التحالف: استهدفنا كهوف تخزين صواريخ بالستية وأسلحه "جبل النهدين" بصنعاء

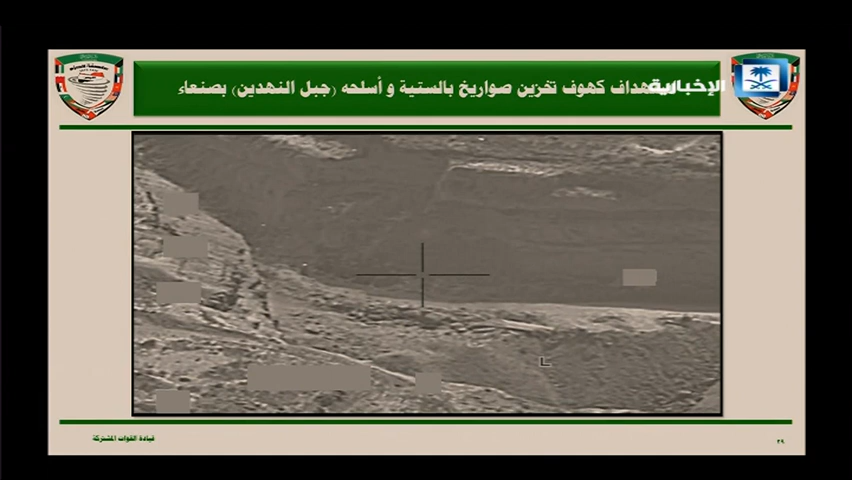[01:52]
هذا استهداف لحد طائرات التحالف المقاتلة كما تشاهدون هذا الكهف اللي عرضناه عليكم قبل شوي هذه الكهوف أو المنطقة أو
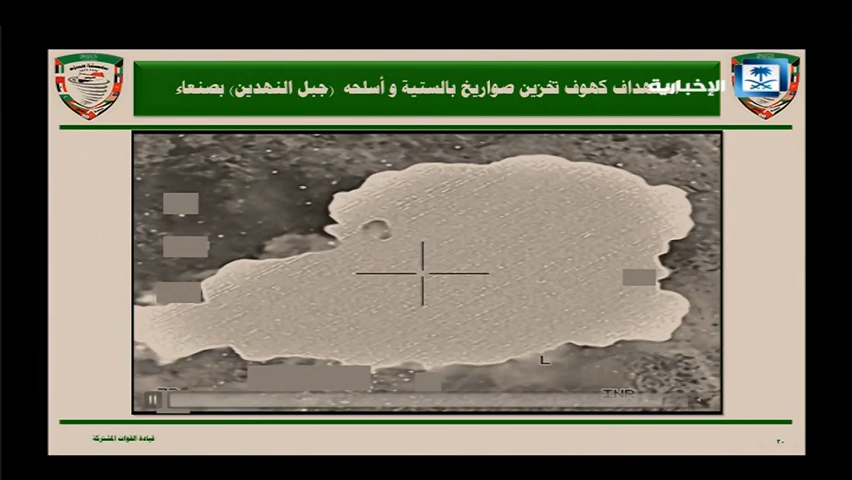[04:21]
ومنسمى عملية الاستهداف الدقيق هذا استخدام الجمال الحوثية المسلحة لأحدى المناطق الأخرى وهو معسكر العمد كما تلاحظون المنطقة نشطة هذا الكهف عملية التصويد المتابعة من الطائرات المقاتلة
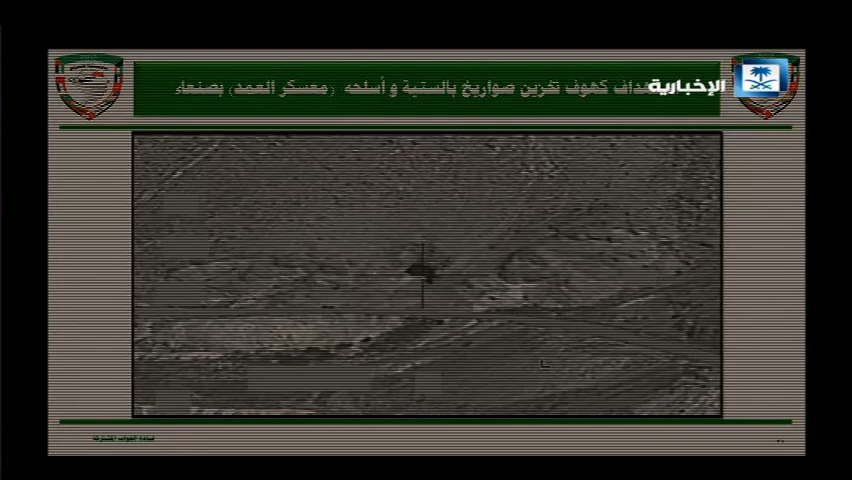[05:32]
كما تلاحظون انفجارها الثانوية من داخل الكهف هذه أحد الاستهدافات أخرى للمعسكر التصويب والمتابعة من الطائرة المقاتلة للكهف
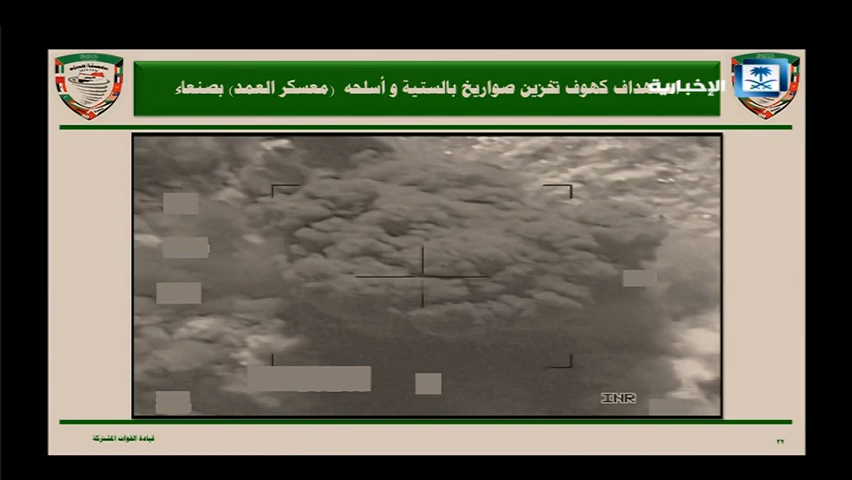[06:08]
وعملية الاستهداف والتدمير ترجمة نانسي قنقر